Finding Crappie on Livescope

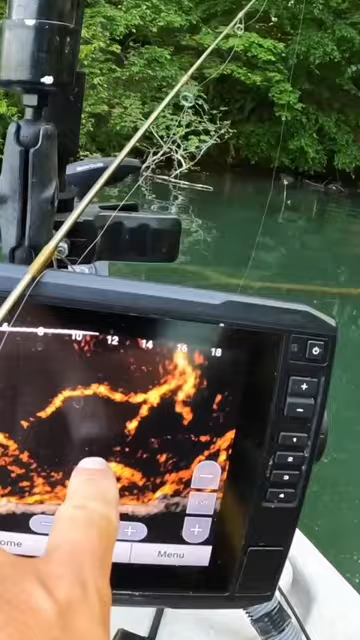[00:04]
there's a lot of crappie here i'm seeing a few like on the live scope like right there was one that was kind of going in and out of the frame there he was again i'm not seeing like a ton of fish on the screen but there are like right there's one there the fish that are here seem to be very tight to the individual branches on this like right down here here's another one that's just kind of popped up there's another one sitting on top of that branch so it's you know they're there there are some there it's just a matter of
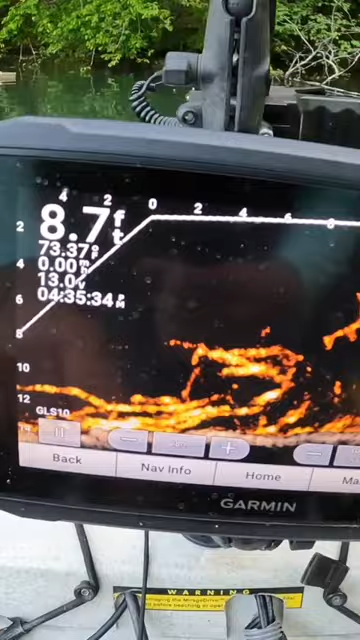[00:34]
On screen: depth 8.7 ft
you know you got to sink your jig here comes one along you got to sink your jig down into that
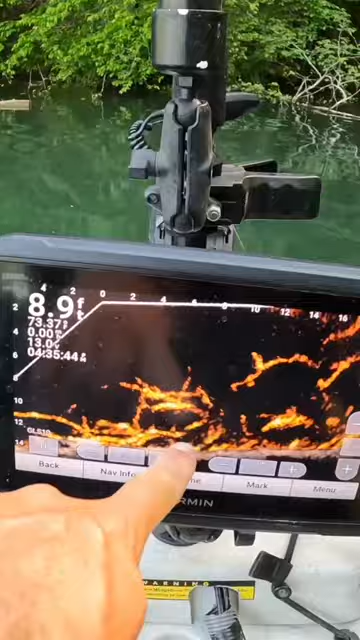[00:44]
mess and if you don't get bit well you can say goodbye to that jig because you ain't getting it back